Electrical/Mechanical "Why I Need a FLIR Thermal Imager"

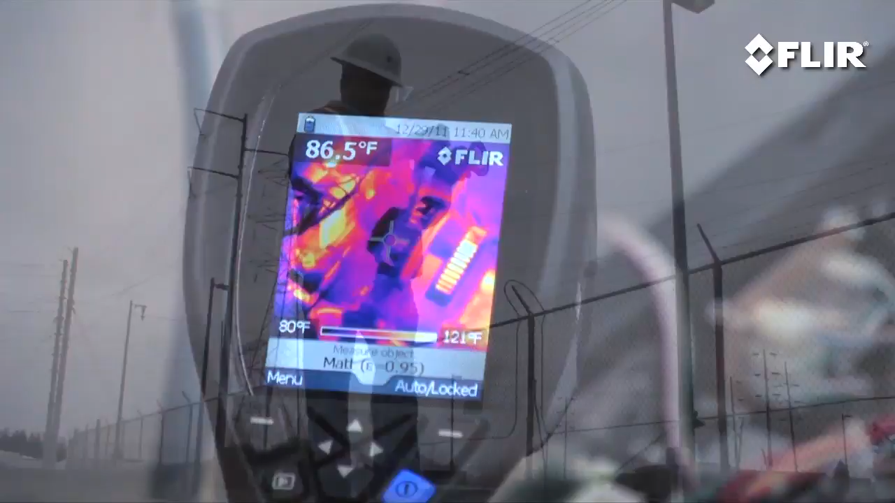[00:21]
On screen: spot 86.5°F, scale top 121°F, scale bottom 80°F
with its ability to see heat FLIR helps you find invisible problems
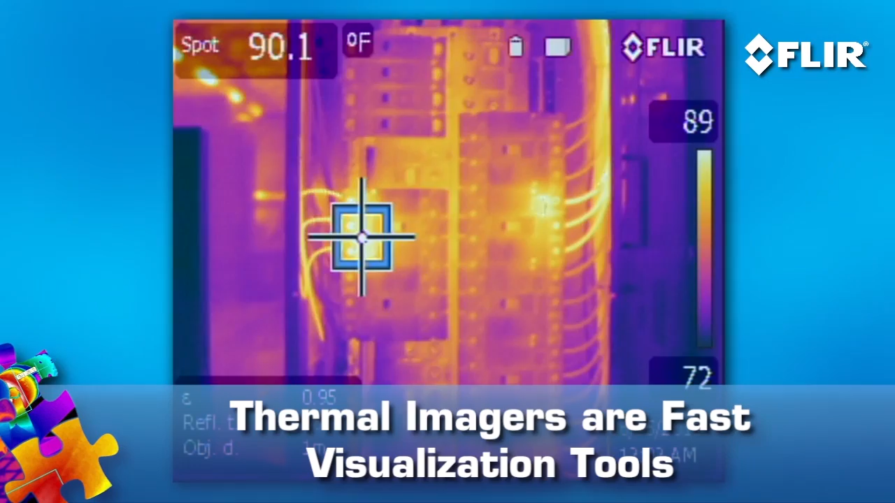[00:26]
On screen: spot 90.1°F
fast producing thermal images of what you've uncovered pictures you can quickly show to co-workers
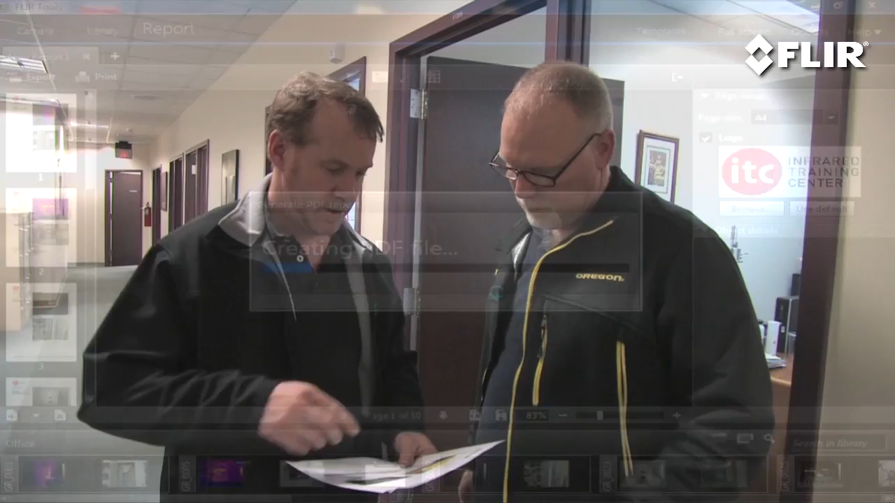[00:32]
and decision-makers that's critical for keeping operations up and running electrical
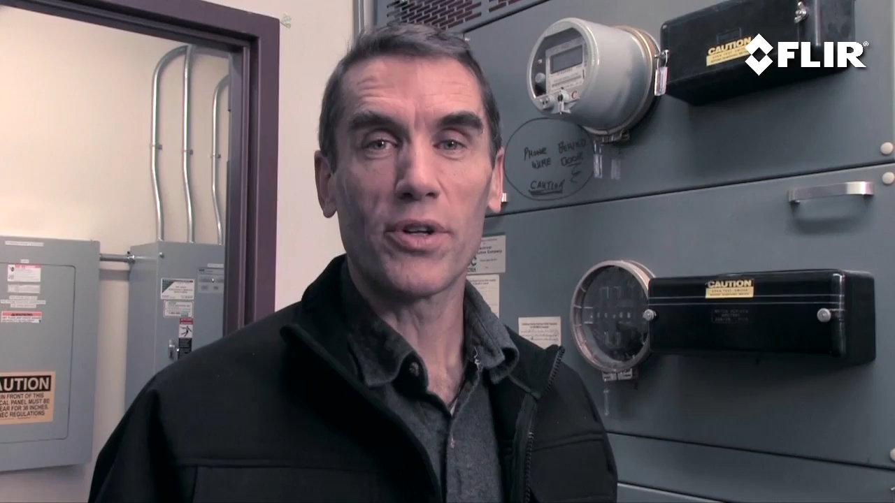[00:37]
and mechanical stuff tends to get hot before it fails so it's logical why a thermal imager
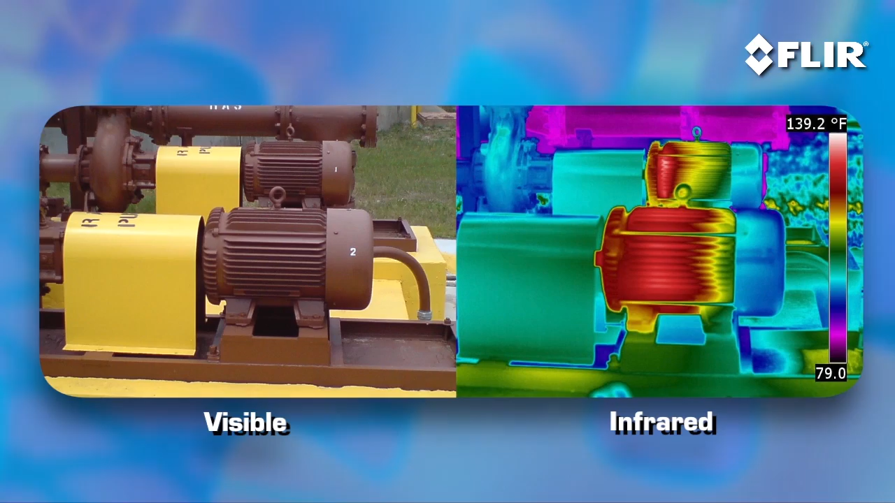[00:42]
On screen: scale top 139.2°F
has become must-have gear for spotting things like loose and overloaded connections and
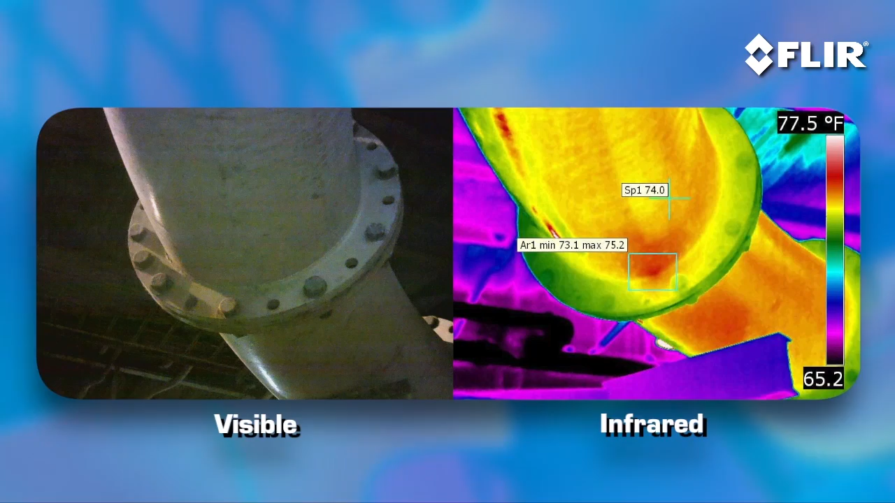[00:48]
On screen: scale top 77.5°F
equipment wear and tear it's also a non-contact tool that allows you to inspect